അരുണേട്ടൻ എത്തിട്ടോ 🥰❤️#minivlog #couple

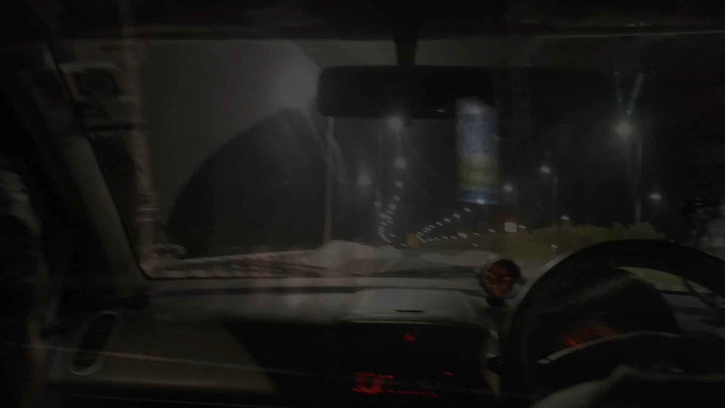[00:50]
പിന്നെ പാലക്കാട് എത്താൻ നേരത്ത് ആ സ്ട്രീറ്റ് ലൈറ്റും കാർ ലൈറ്റൊക്കെ വന്നപ്പോൾ ഒന്ന് എണീറ്റു. അപ്പോഴാണ് ചെറിയൊരു വിശപ്പ്.